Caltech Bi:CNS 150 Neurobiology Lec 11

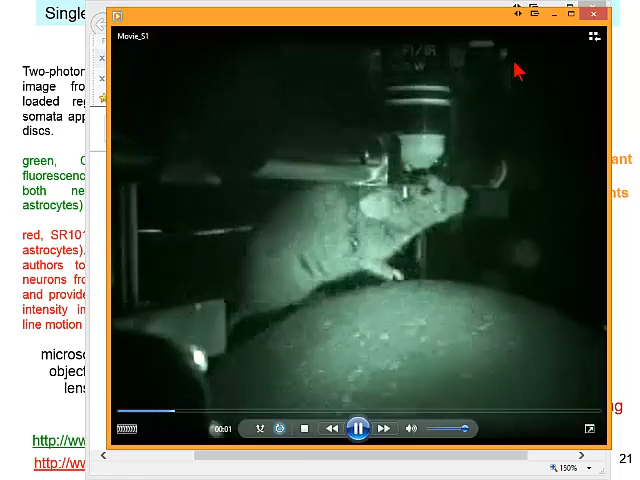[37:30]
So what happens then when we look at a mouse like this?